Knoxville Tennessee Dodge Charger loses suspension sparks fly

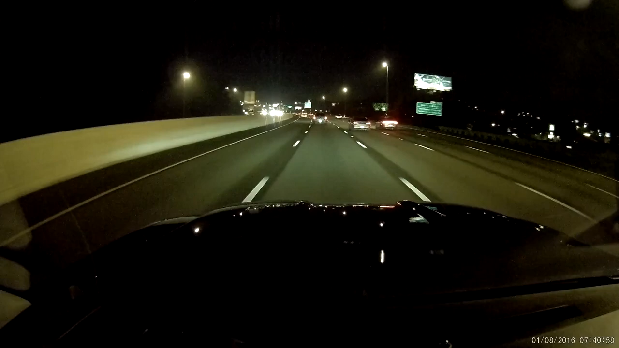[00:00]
Yeah, there it goes right there. Oh, shit. Oh, it's going to hit somebody. Oh, it, yeah, it hurt. It hurt. I mean, oh, man. It can do some damage if it goes through a windshield. Yeah.